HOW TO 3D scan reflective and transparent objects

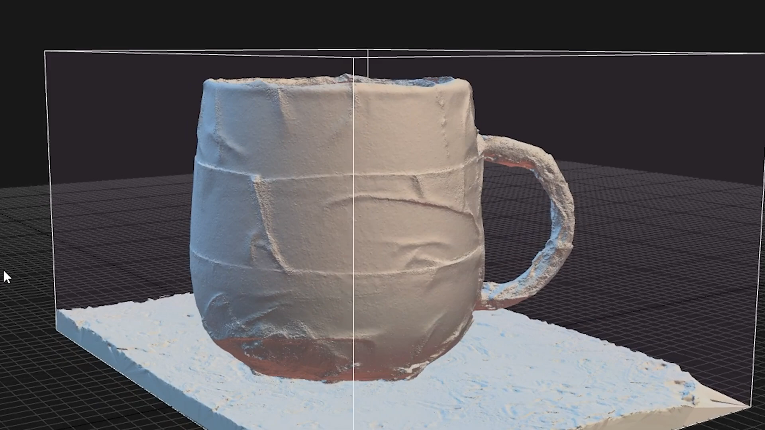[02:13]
because especially on the rounded edges, this is not perfectly flat sitting on the surface. And it's also not very usable for things that have very tiny details on the surface.
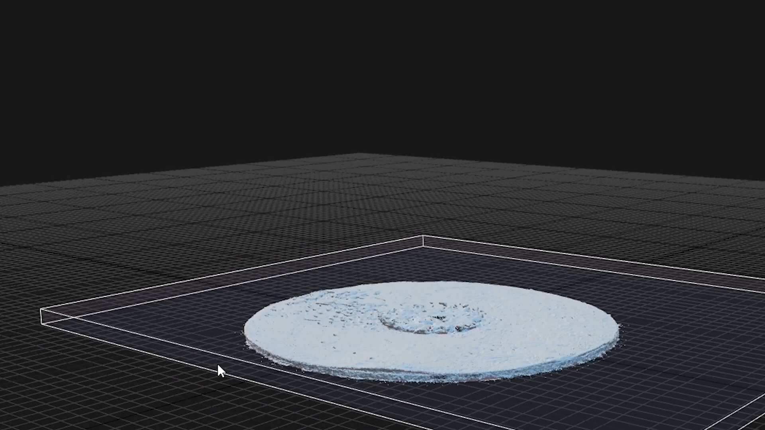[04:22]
It's basically invisible to the software because it's super transparent, so it's not going to see the glass at all.